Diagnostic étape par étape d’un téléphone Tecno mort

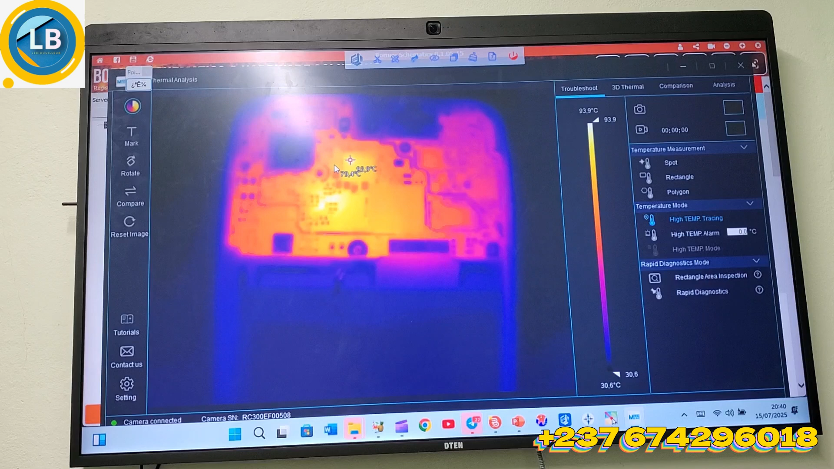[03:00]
On screen: scale top 93.9°C, scale bottom 30.6°C
même s'il arrive que vous devez enlever le power ici vous checker toutes les lignes vous testez juste là vous avez testé juste la ligne qui passe ici en haut vous pouvez délimiter le power ici comme ça vous le délimiter comme ça et vous travaillez dessus donc c'est comme ça que ça se passe ici je n'étais
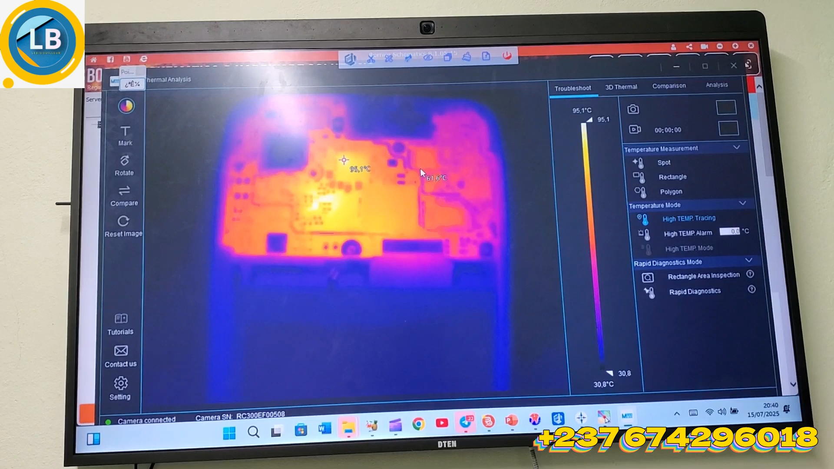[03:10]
On screen: scale top 95.1°C, scale bottom 30.8°C
super à l'alimentation parce qu'il était super démarrage à l'alimentation parce que déjà avait